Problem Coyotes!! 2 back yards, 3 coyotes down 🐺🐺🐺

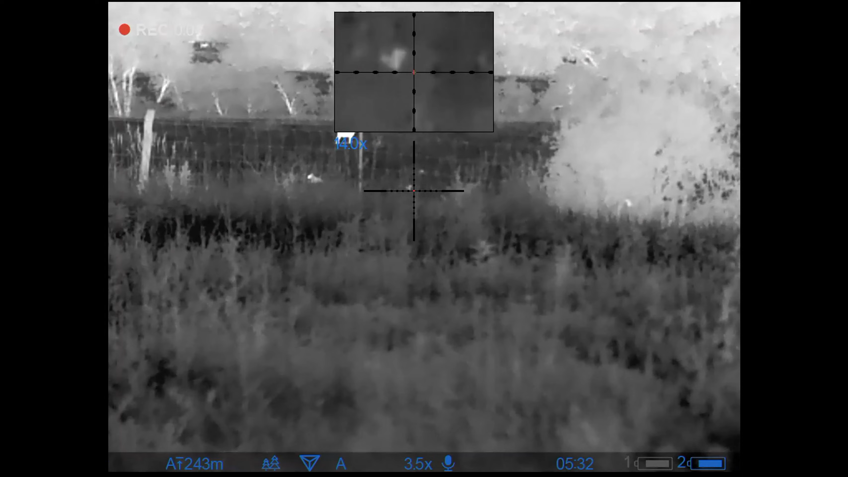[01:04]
She was farther than I thought she was. Right there by the cow.
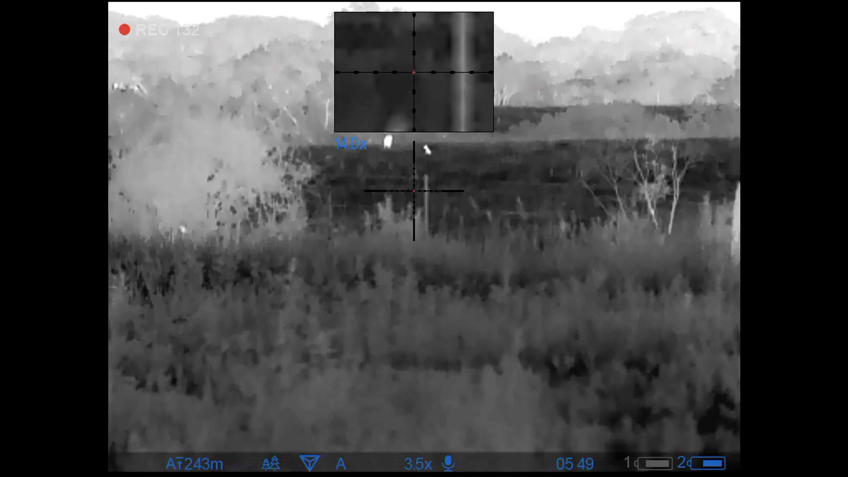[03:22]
Does it look like it? No. He was staying there for a while. I don't think it sees from up there, for sure.
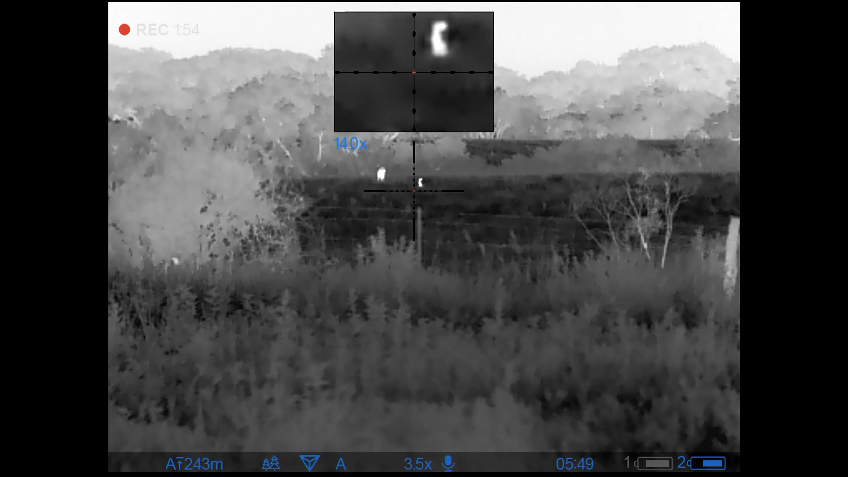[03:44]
I see it move over, and I'm not paying no attention to it because I'm back to me.
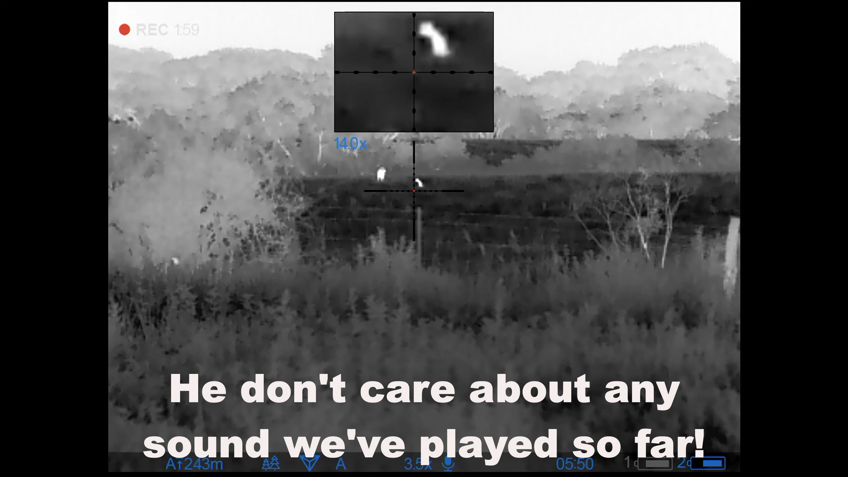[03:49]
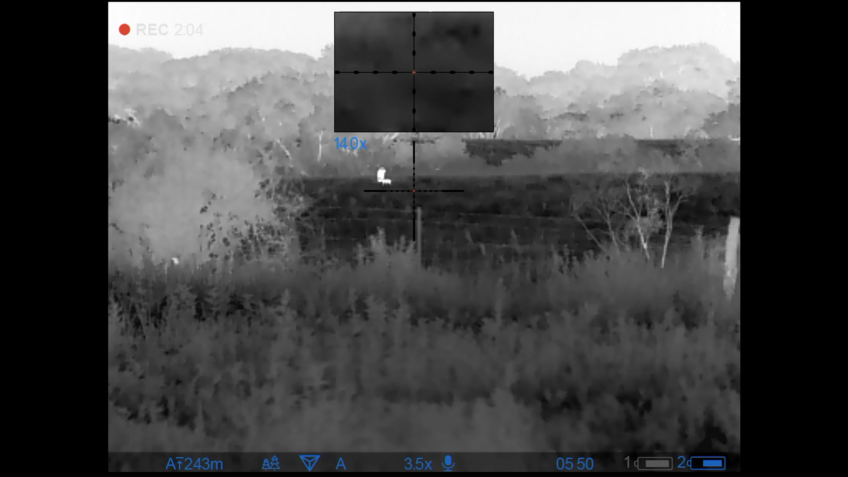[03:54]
Oh, there's that.
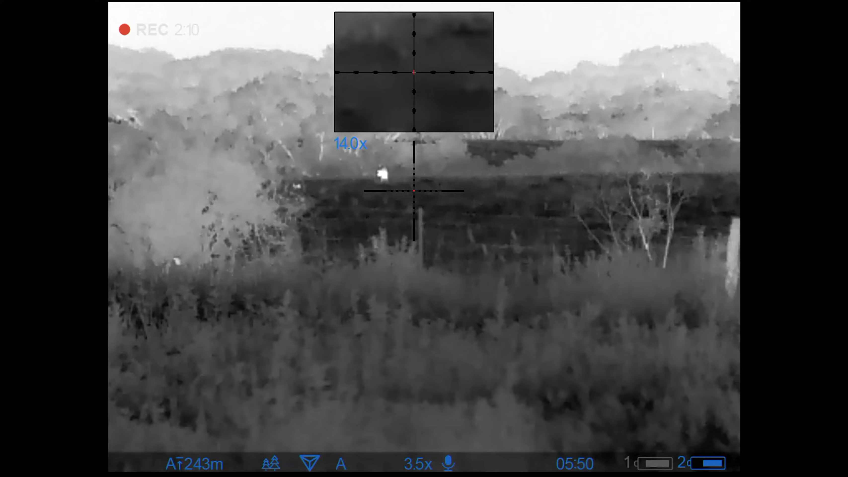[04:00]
There he goes after a rabbit or something. Maybe he's hungry then. Let's feed him.
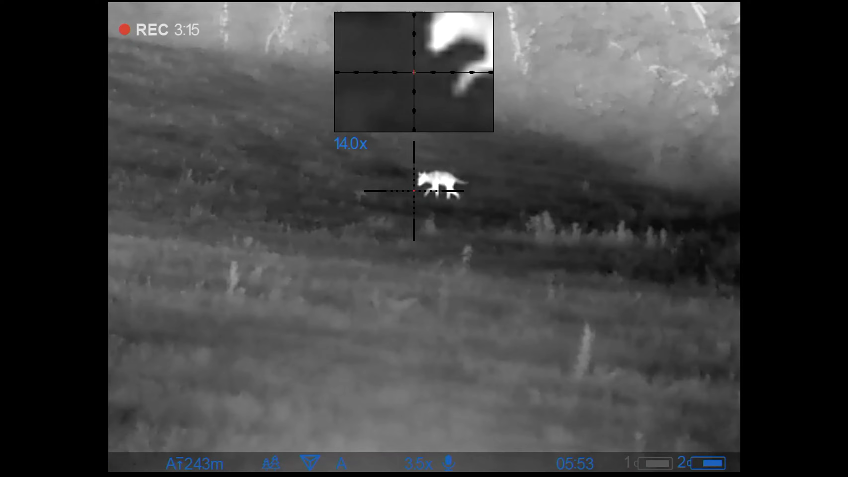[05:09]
So I can take it off safely.
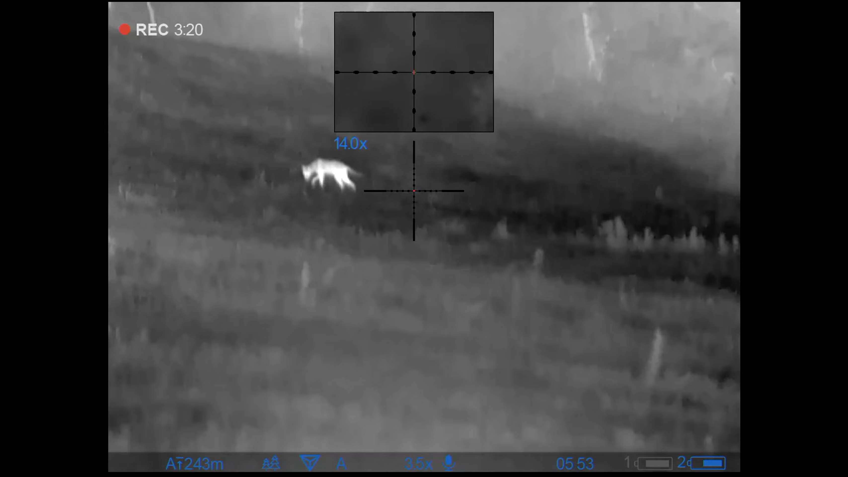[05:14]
Safety for safety again. Right there.
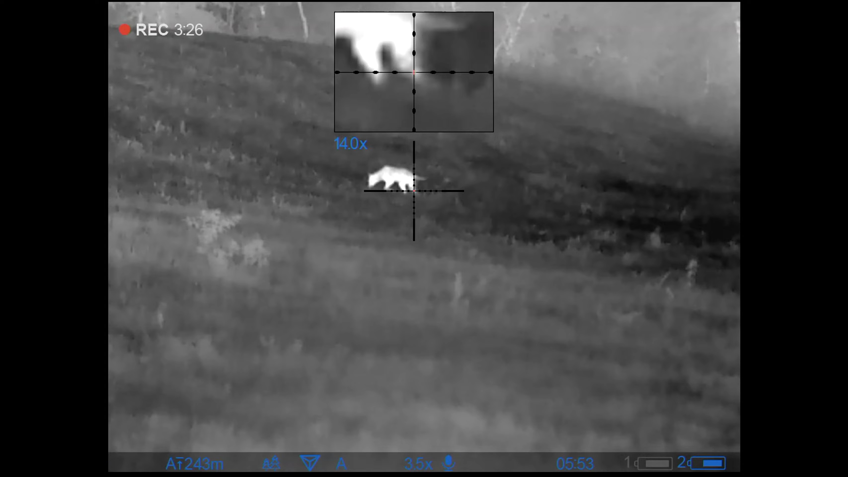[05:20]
Hang on. Are you ready? Yeah, I'm ready whenever I'm at this.
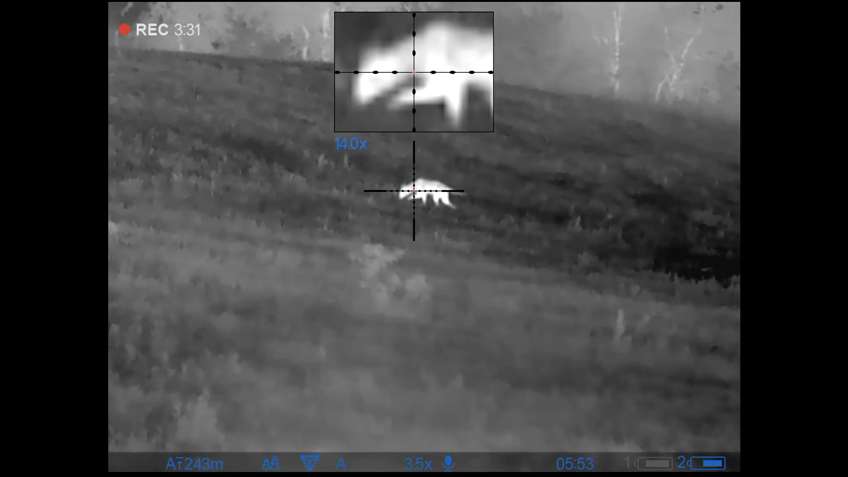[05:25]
Right there it is. Good shot, man. Got him. Hey, get excited.